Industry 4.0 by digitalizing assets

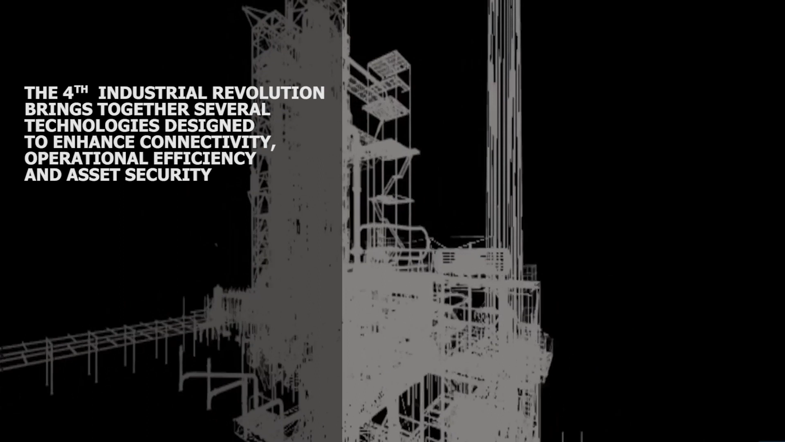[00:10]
Building Information Modeling, or BIM, incorporates several of our specialisations, all conducted in-house for seamless delivery.
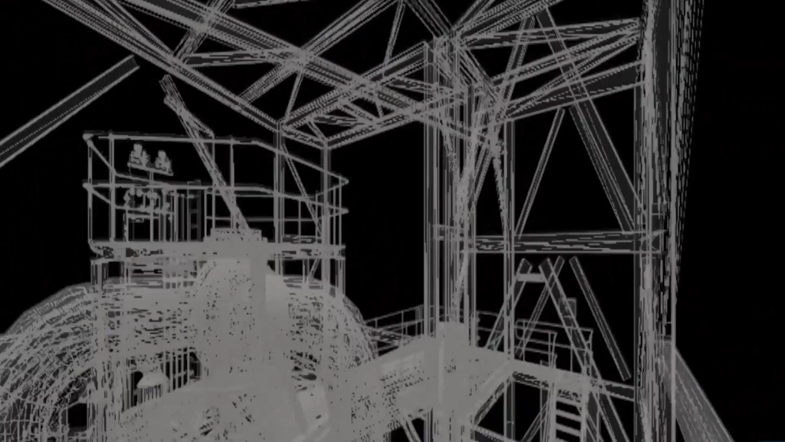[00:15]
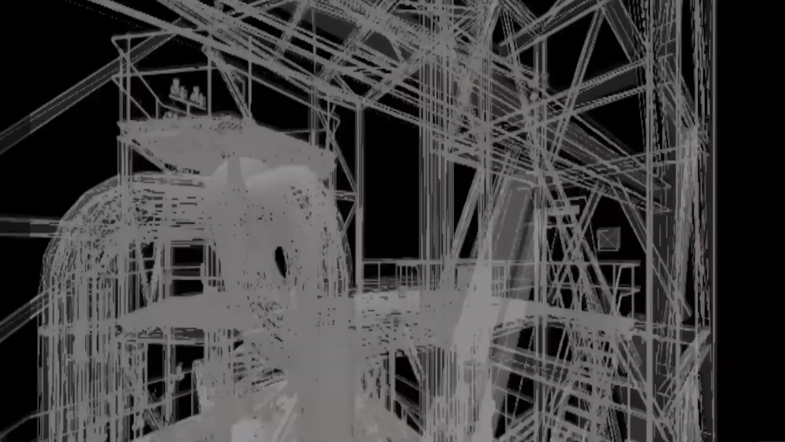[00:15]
BIM digitises buildings, plants, and assets to create digital twins,
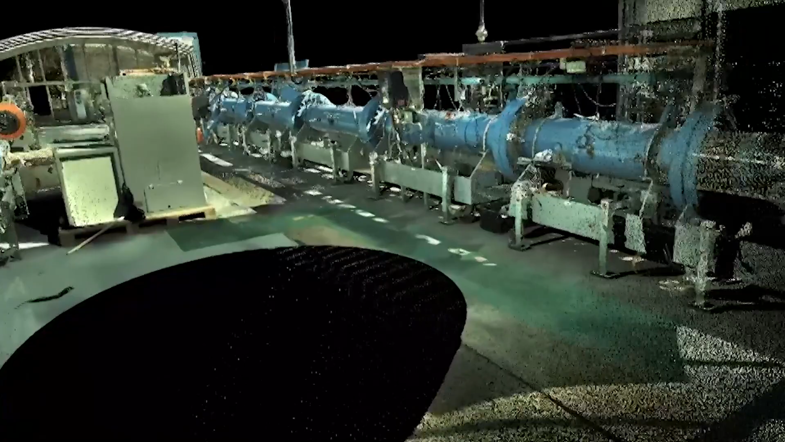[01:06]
More importantly,
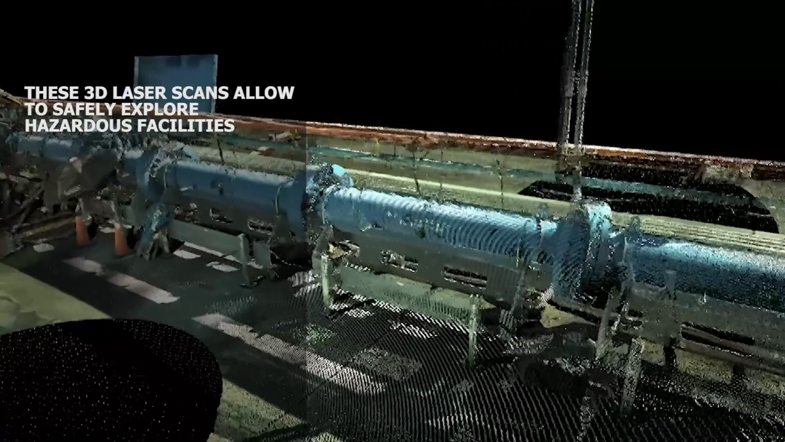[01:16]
The cloud points captured during the laser scanning process